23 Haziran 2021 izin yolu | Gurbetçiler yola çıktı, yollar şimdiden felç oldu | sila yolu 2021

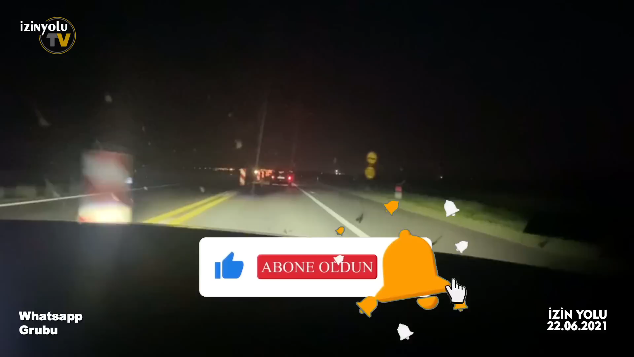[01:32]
Başka hiçbir belge istemediler. Hatta yanımızda köpeğimiz de var, onun pasaportuna bile bakmak istemediler. Bu kadar bizden. Herkese iyi akşamlar, hayırlı yolculuklar diliyoruz.
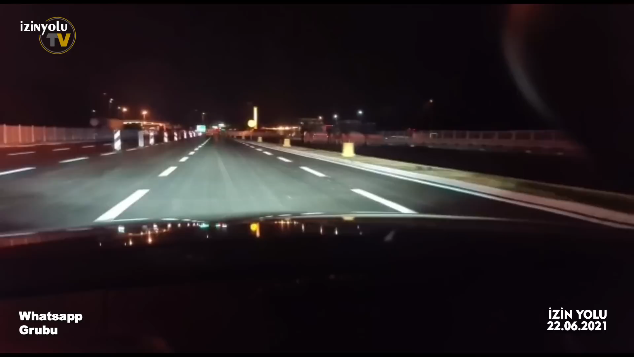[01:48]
Sırbistan'a girdik, sıkıntısız. Sınırlar bomboş. Gidiş de geliş de. Her iki taraf bomboş. Selamünaleyküm abilerim, ablalarım, İzin Yolu ailesi. Şu an Budapeşte'ye 100 kilometrem kaldı. Avusturya üzeri geldim. Yollar şu an bomboş. Gümrükte de hiçbir arama yapılmadı. Direkt geç dediler.